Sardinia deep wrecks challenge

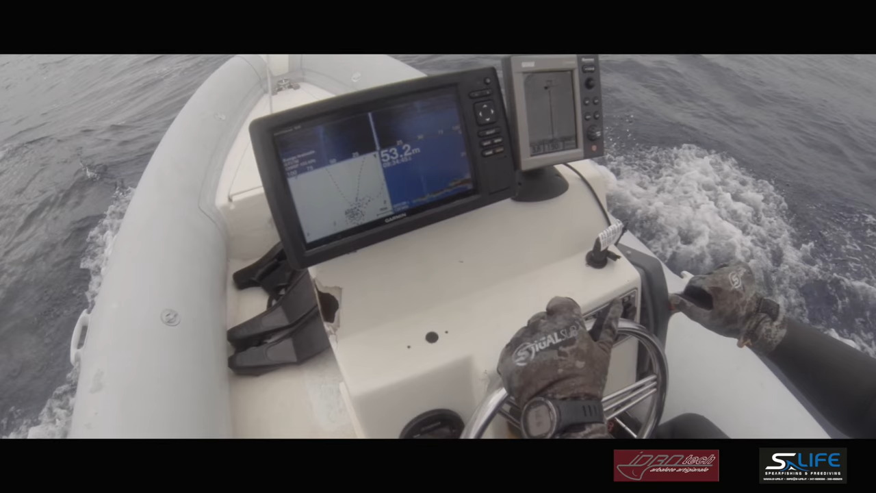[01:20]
Questa è la parte che si eleva di più. Questi sono pesci grossi, sì. Questi sono i toni di pesce. Vado, allora tu rimani qua e tieni il punto. È chiaro?
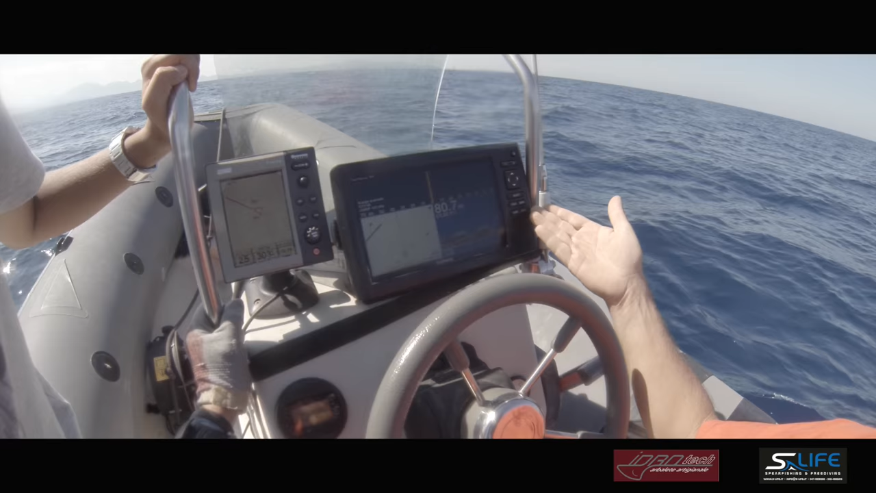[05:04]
Così. Però c'è 66, lo attacco per prima cosa. Ok.